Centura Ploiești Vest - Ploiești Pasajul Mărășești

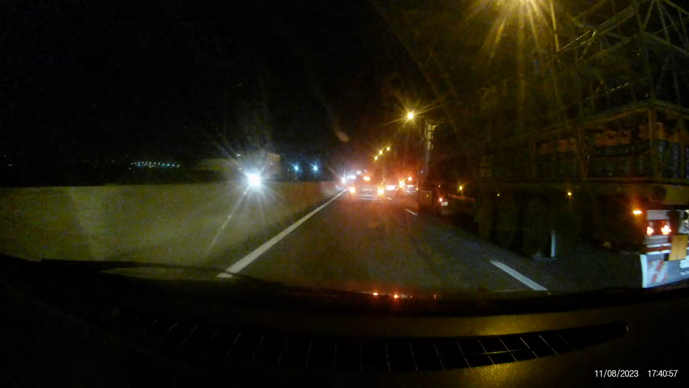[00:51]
Asta parcă zici că e centura București nu știu, așa ajuns aici parca are de camioane